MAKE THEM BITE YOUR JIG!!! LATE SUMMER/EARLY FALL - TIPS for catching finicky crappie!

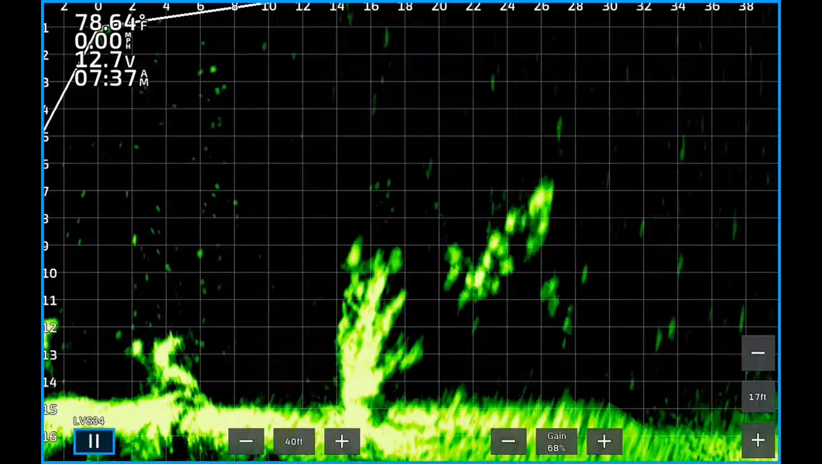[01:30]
On screen: water 78.64°F, speed 0.00 mph
And at this point, I'm swimming it on top of the school, seeing if I can trigger a bite. There's a couple chasing it. One of them is right there and he missed it. Another good tip is move around constantly. Don't sit on a brush pile for two hours.
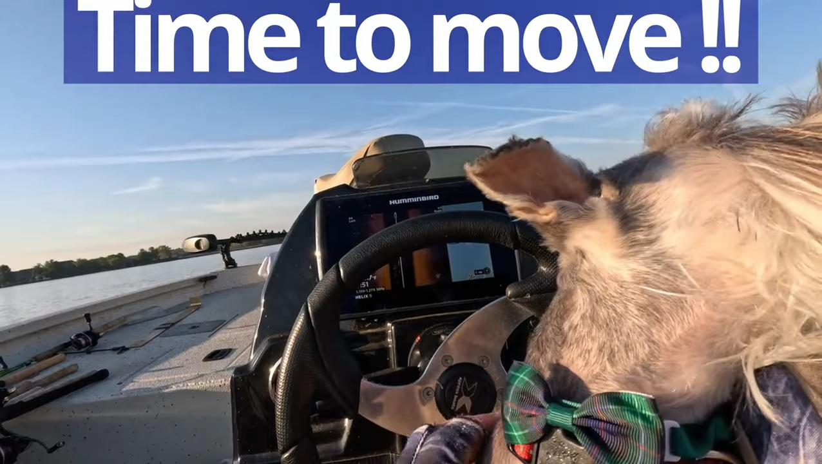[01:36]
If you've got a bite or two, caught a couple of fish off one and they shut down, just move to another brush pile.
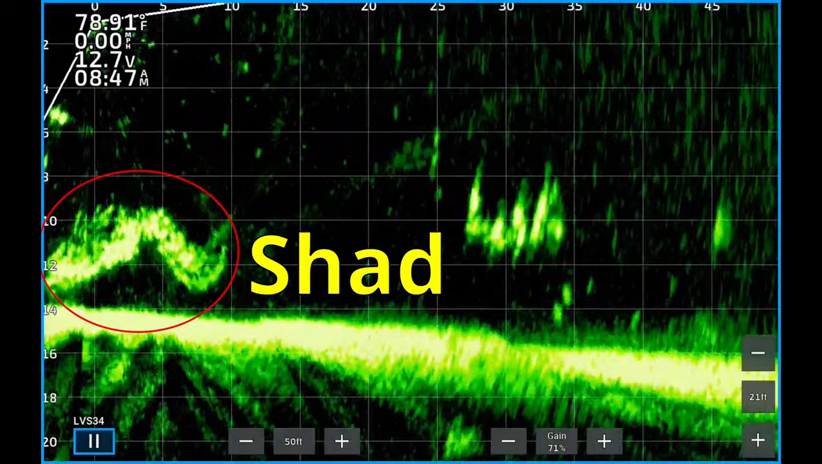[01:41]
On screen: speed 0.00 mph
You can always come back to the same brush pile and try it. These are a school of really nice crappie. There you see my jig coming towards the school about 30 feet away. They're about 10 feet deep. Now my jig,
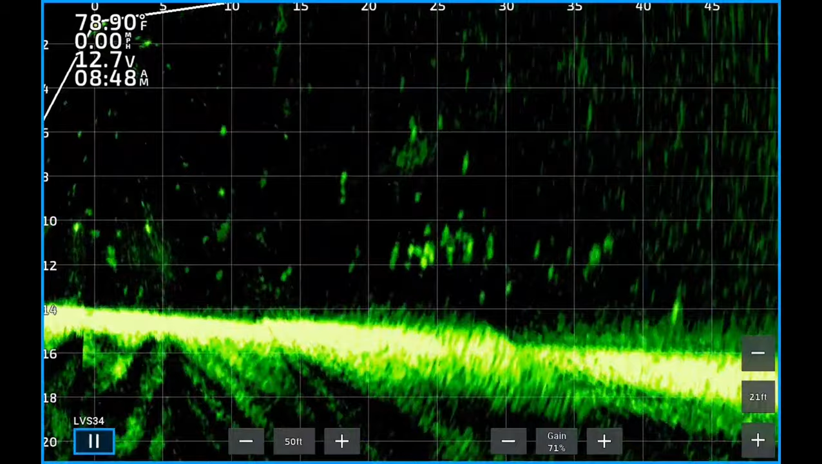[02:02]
On screen: water 78.90°F, speed 0.00 mph
I'm working it right on top of the school and swimming it through the school, seeing if I can trigger a bite. No takers, so I'm going to reel it in, get it out there again.
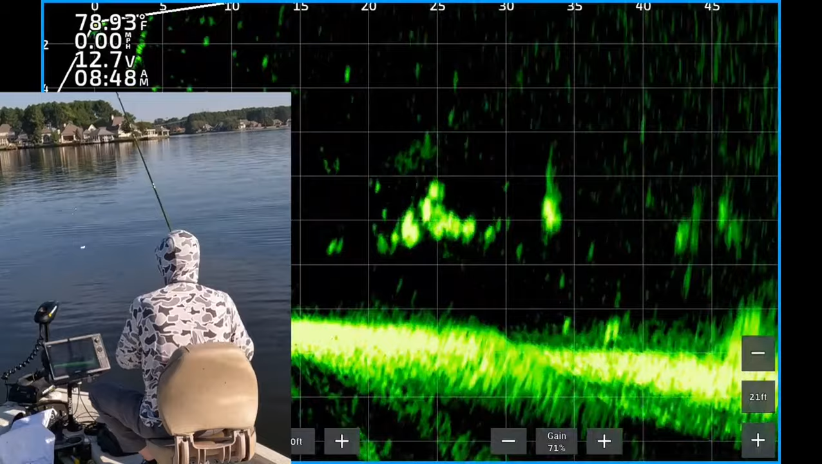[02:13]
On screen: speed 0.00 mph
Casting it back out there. You can see it drop down about 32 feet from the boat.
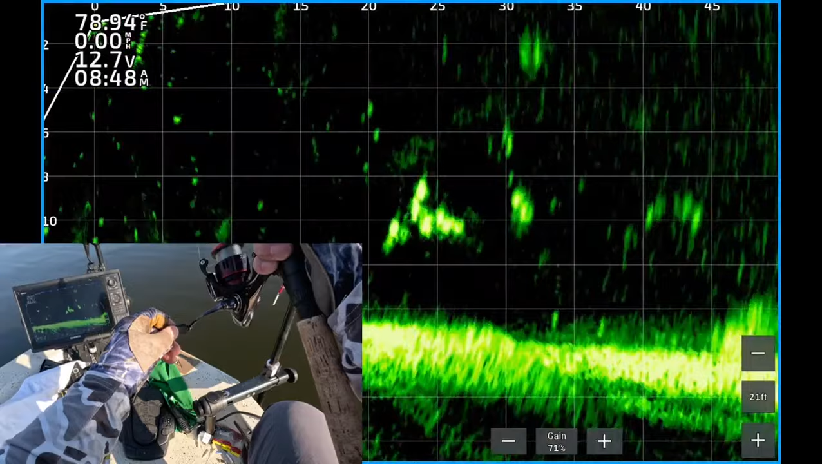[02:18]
On screen: speed 0.00 mph
Now it's coming back towards the school.
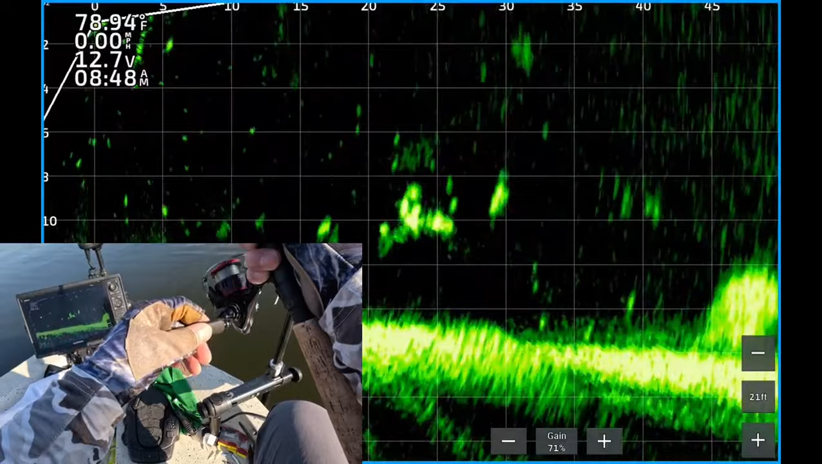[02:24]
On screen: water 78.94°F
And at this point, I'm still working it on top of the school. There's one chasing it. Boom. Couldn't resist. Had to eat it. 848. Except I think it's a catfish.
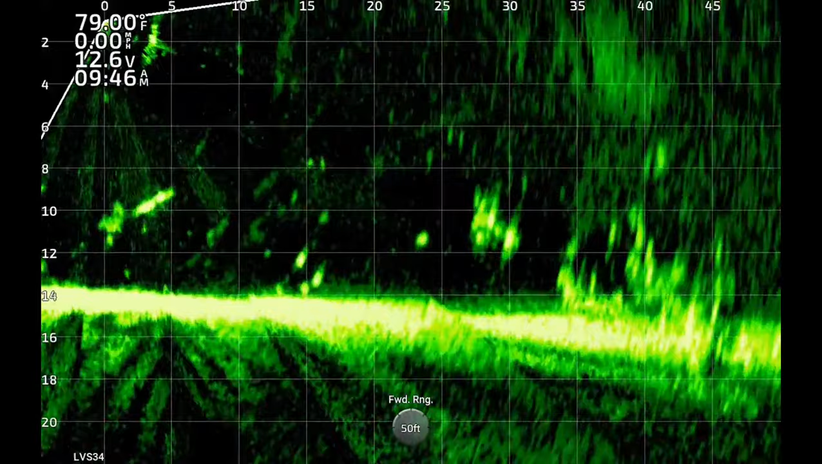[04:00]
On screen: water 79.00°F
So here you see some crappie about 10 feet deep. There's my jig dropping down to them about 30 feet from the boat. 25, 30 feet from the boat.
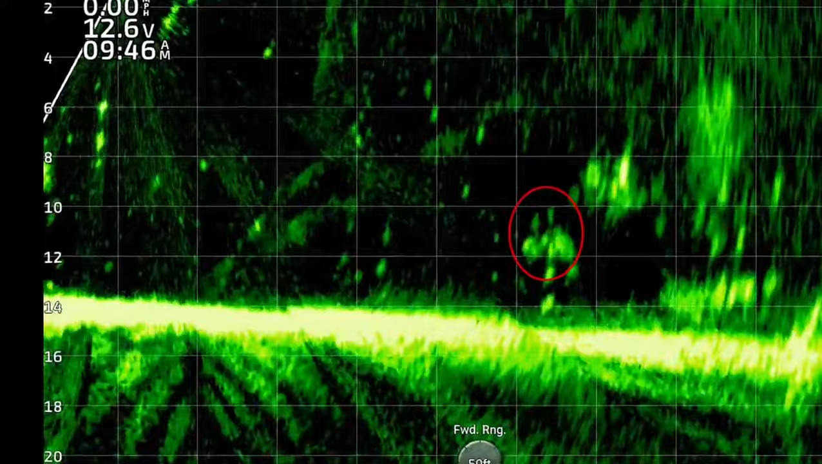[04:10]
There you see the jig kind of swimming it on top of the crappie there. It looked like one of them was interested. One of them was kind of chasing it. It's hard to see the jig. But boom, he ate it. Couldn't resist. Crappie. 947.
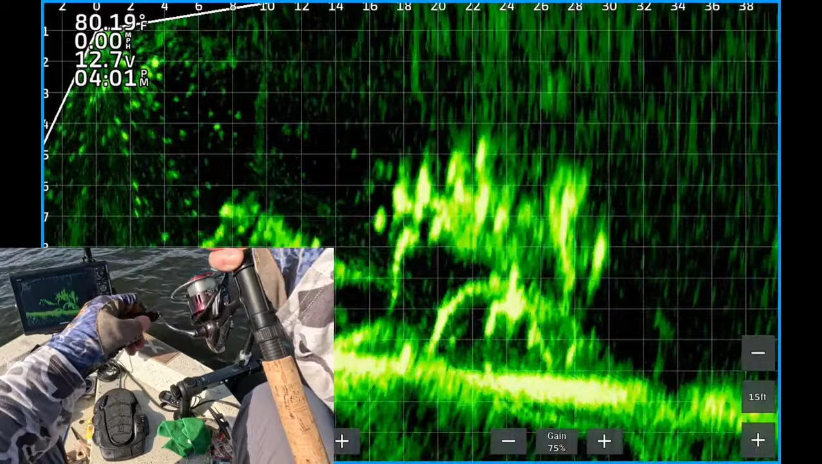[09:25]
On screen: water 80.19°F
About six feet deep. There you see the jig swimming above the crappie.
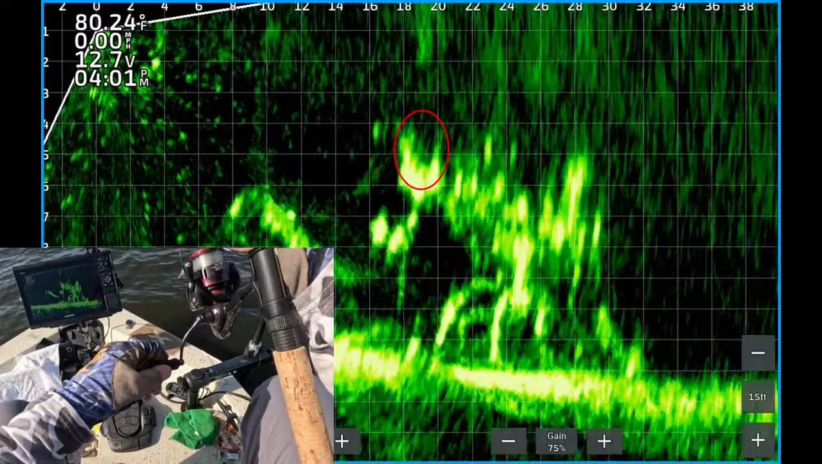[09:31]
On screen: water 80.24°F, speed 0.00 mph
Now I'm dropping it down. Looks like a couple are looking at it.
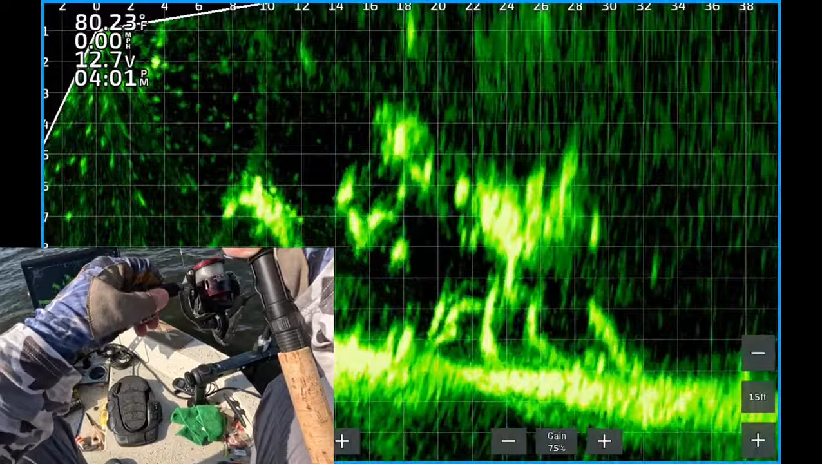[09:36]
On screen: water 80.23°F, speed 0.00 mph
Boom. There's one. 4-0-1. One of them hit it. Had to eat it. Finally.